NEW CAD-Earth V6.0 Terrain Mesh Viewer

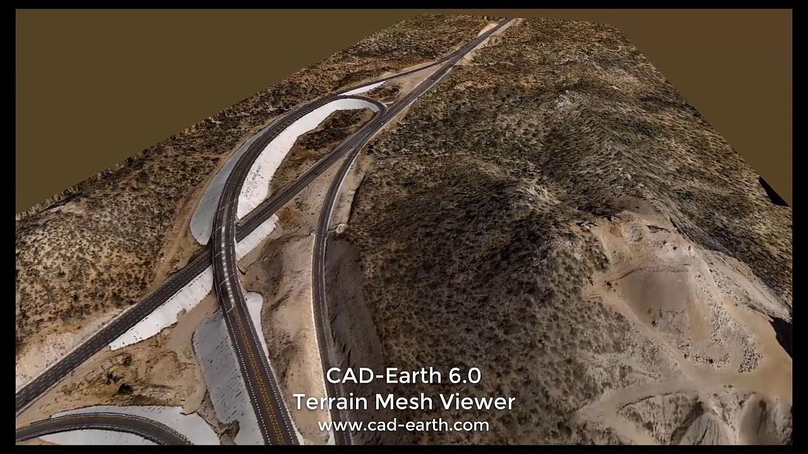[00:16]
display the mesh by elevation or slope colors, show contour lines, create animation videos and much more.
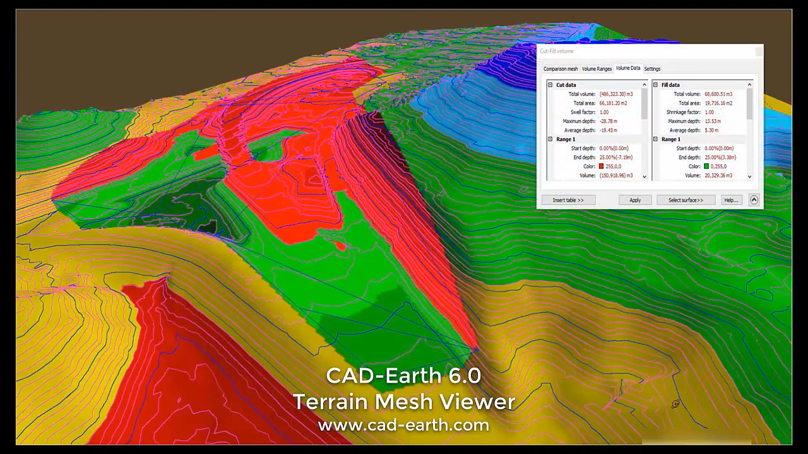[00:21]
I will briefly explain each feature. Please see the CAD Earth help to get more detailed information.
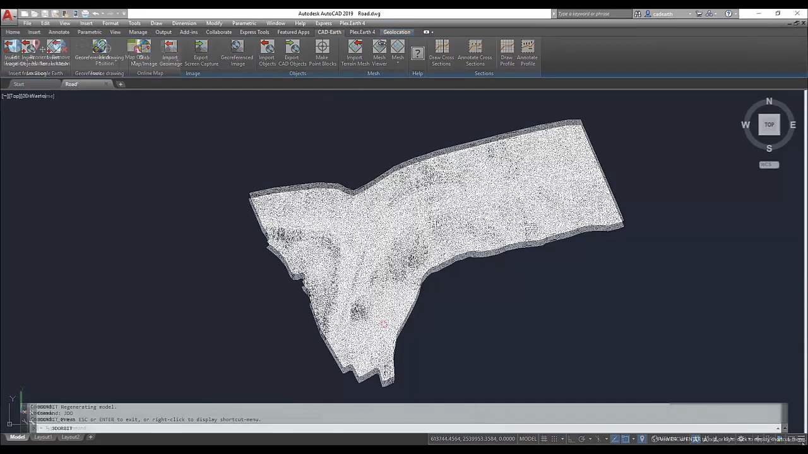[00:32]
You can import a terrain mesh from Google Earth using CAD Earth but for this video I have imported a
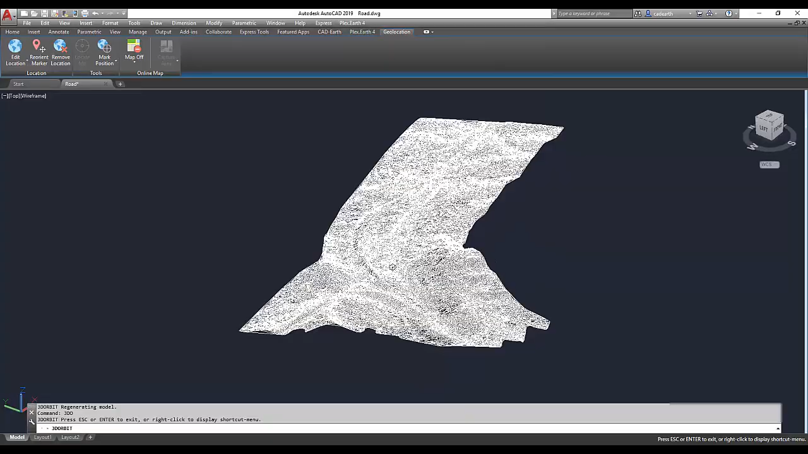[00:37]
terrain surface from a civil 3d land XML file.
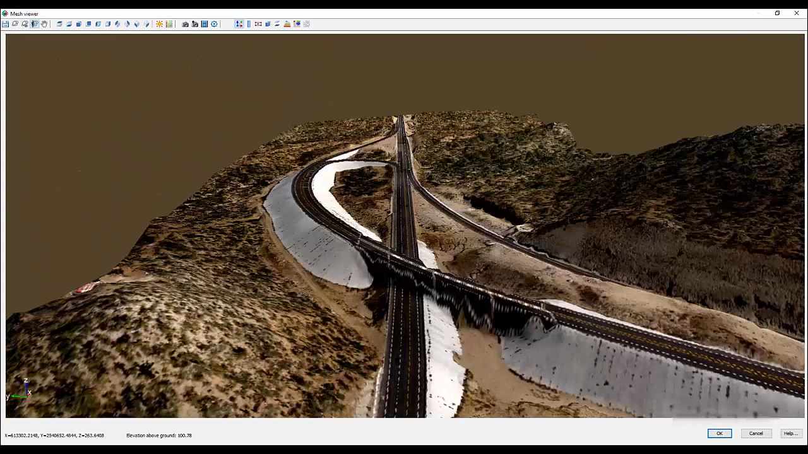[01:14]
around the mesh or by the observer's point of view.
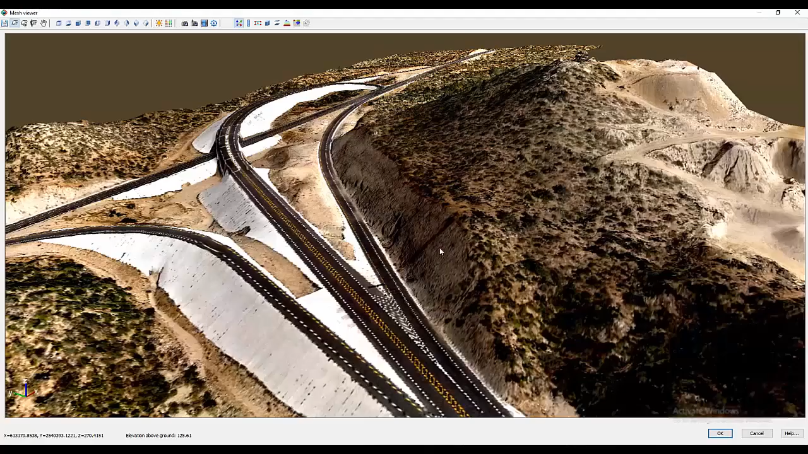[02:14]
In the camera settings dialog box you can define the camera position, view direction, projection type and other configuration values.
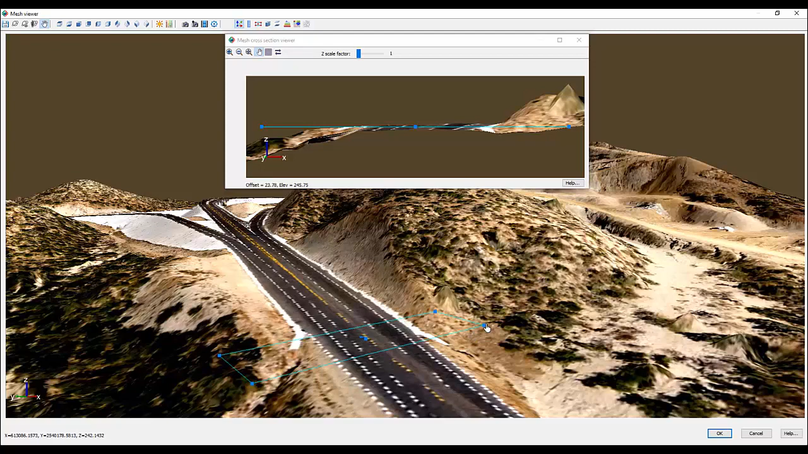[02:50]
scaled or rotated to adjust the area and the cross section view will be automatically updated. The cross section can be moved forward or backward by a step distance.
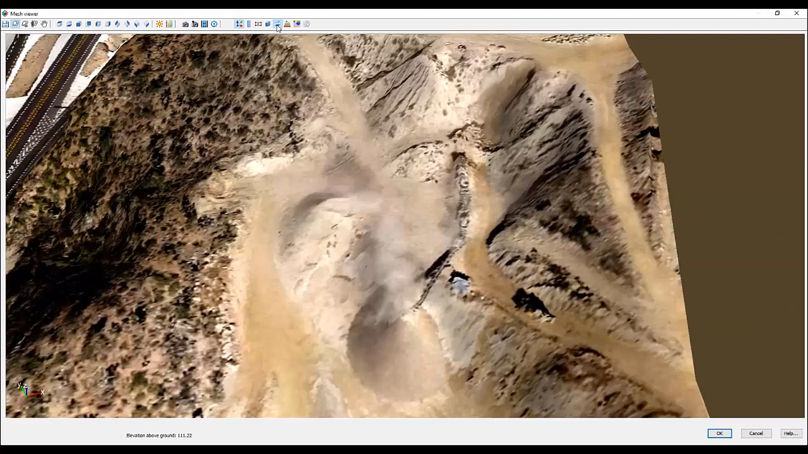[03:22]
Instant cut fill calculations can be obtained selecting polygon points on the surface,
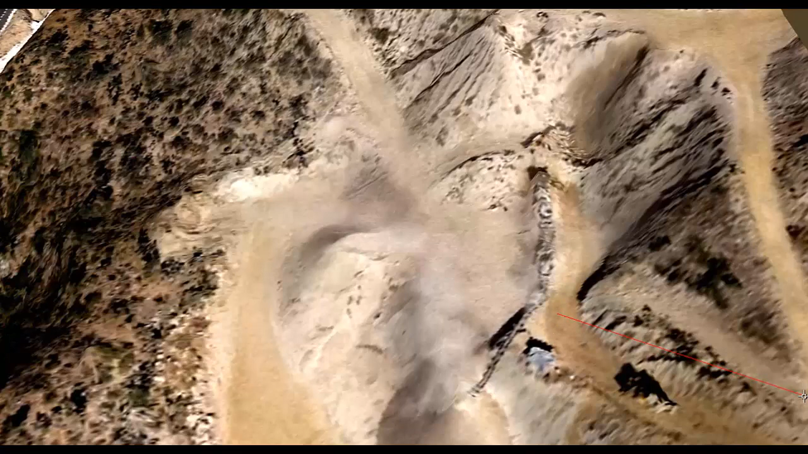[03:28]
an existing polyline or mesh in the drawing. The area will be colored according to the depth and color defined for each cut fill range. The comparison surface can be made horizontal to get watershed volume calculations.
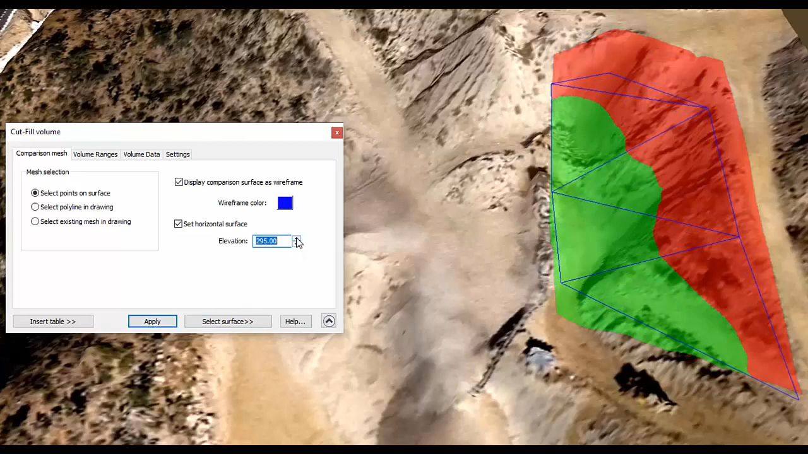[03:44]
You can edit, add or remove ranges or select them from a list of predefined ranges.
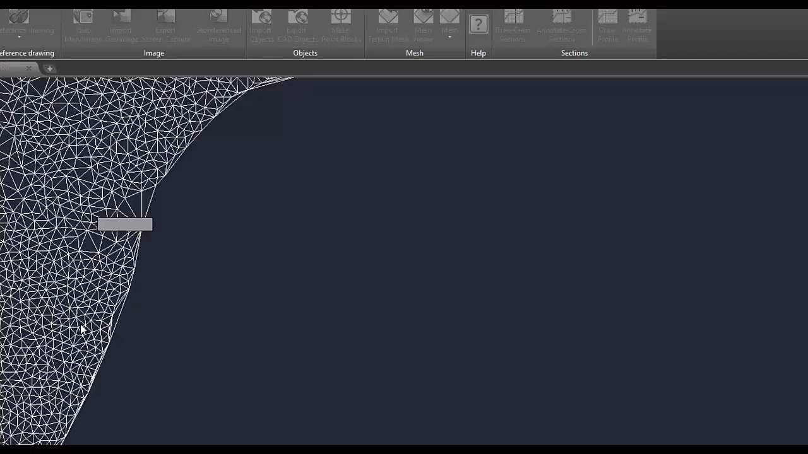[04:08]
You can insert a summary table along with a plan view in your drawing.
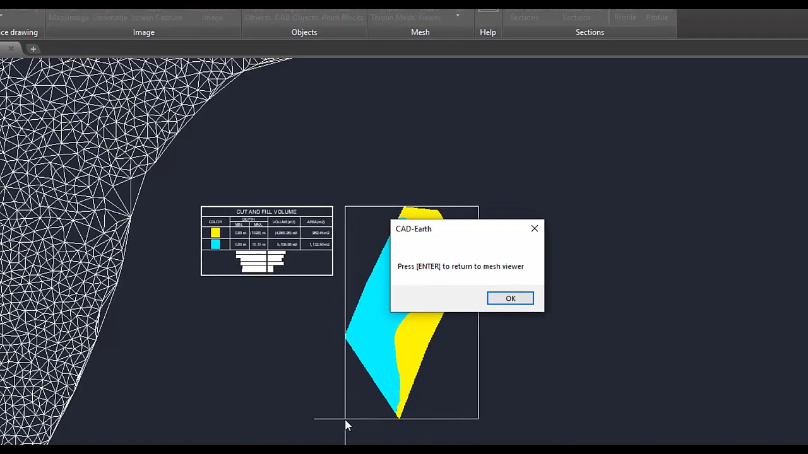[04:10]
The mesh can also be displayed with colors according to defined elevation and slope ranges.
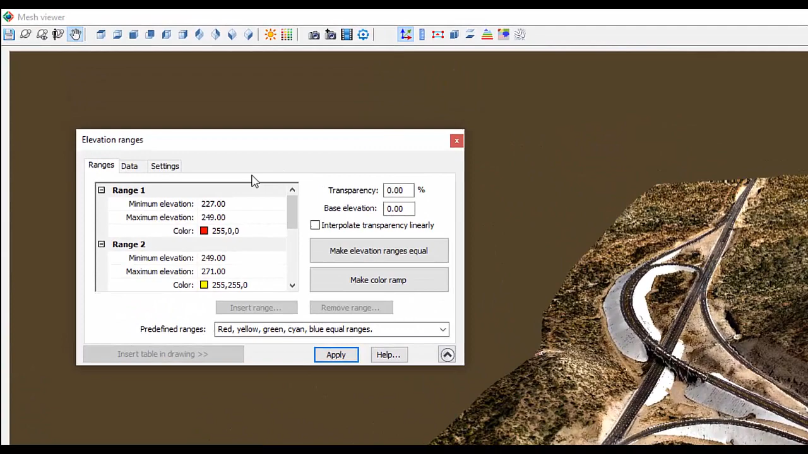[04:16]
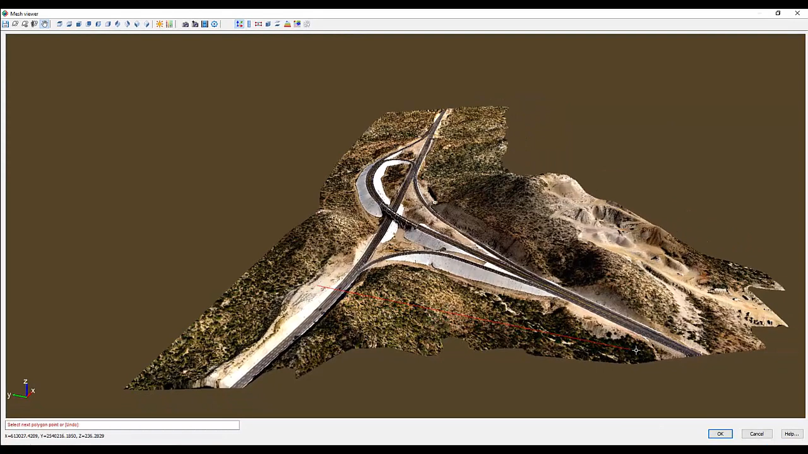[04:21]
The color can be applied to the whole surface, defining points on the surface or selecting a polyline in the drawing. The total calculations will be shown instantly and for each range.
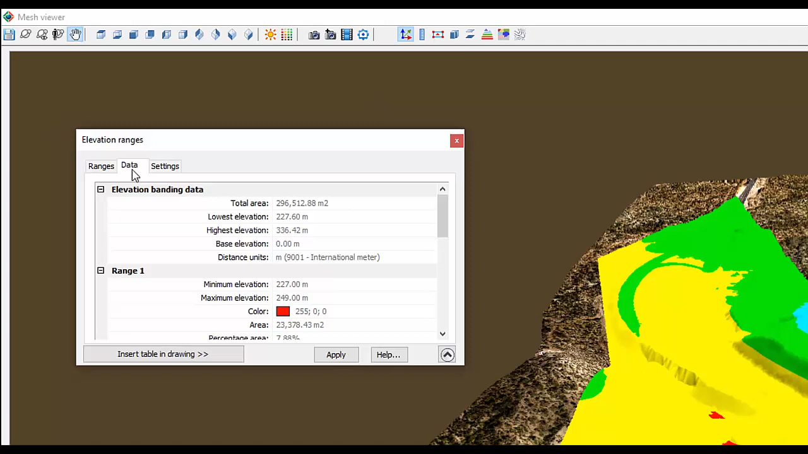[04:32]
You can also edit, add or remove ranges and select from a list of predefined ranges. Summary tables for elevation and slope analysis can be inserted in the drawing also along with a corresponding plan view.
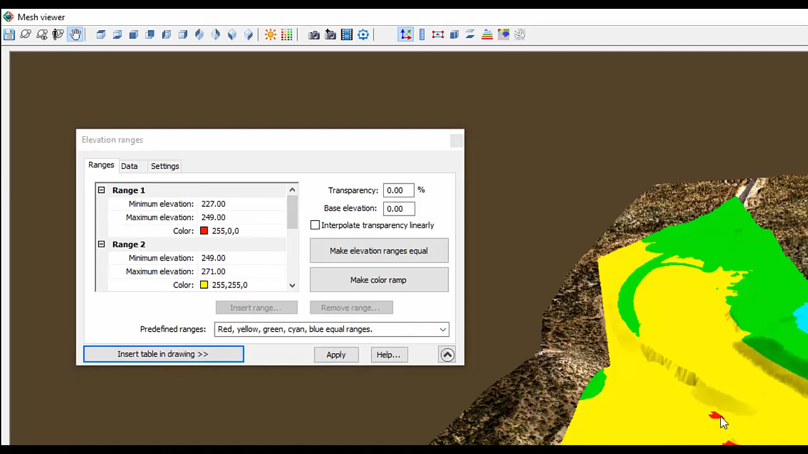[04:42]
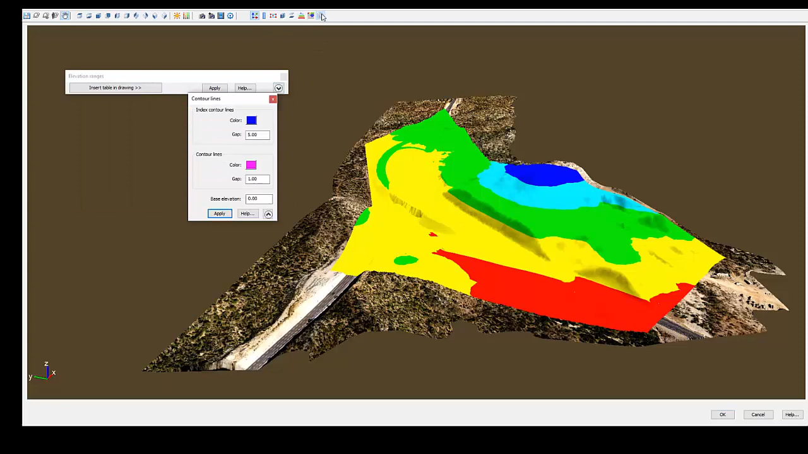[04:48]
Contour lines can be instantly displayed defining contour colors and the gap between them.